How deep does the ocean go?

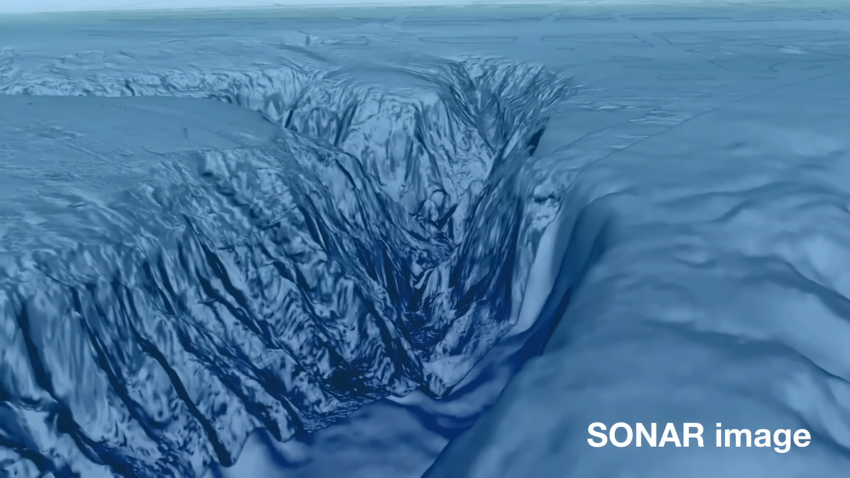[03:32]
They found these underwater canyons or trenches. These are found in certain parts of the ocean bottom. One of these trenches, the Mariana Trench, is in the Pacific Ocean north of Australia.